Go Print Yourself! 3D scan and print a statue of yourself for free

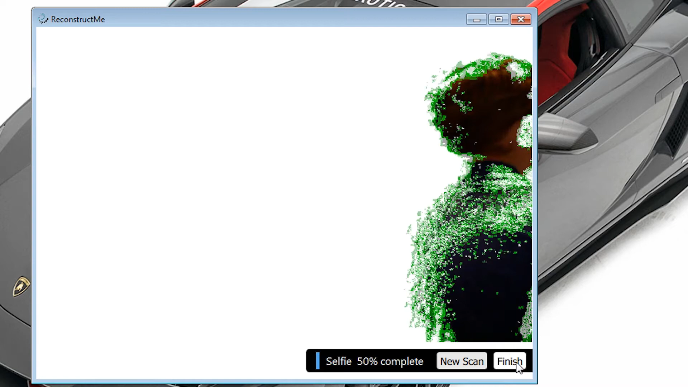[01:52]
And you can see in this case we missed the spot there on his back.
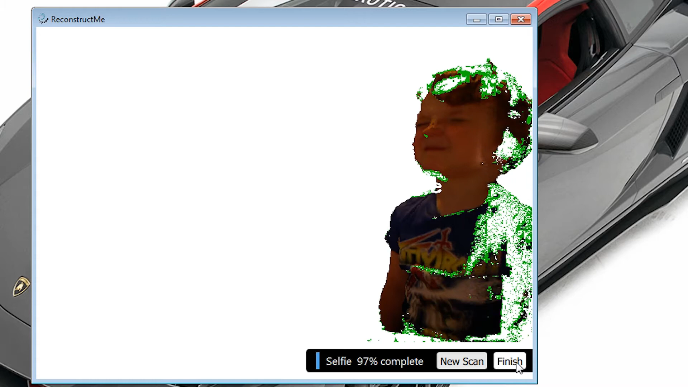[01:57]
The camera wasn't centered at all either. So this could have been a lot better, but for the sake of this demonstration it'll work.
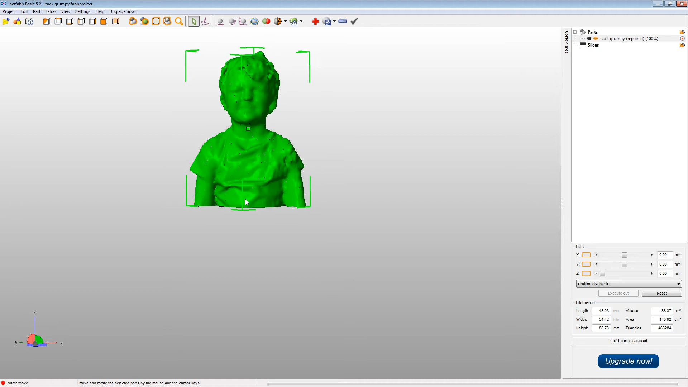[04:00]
So don't be surprised when the model looks different at the end. I'm going to export the model as an STL.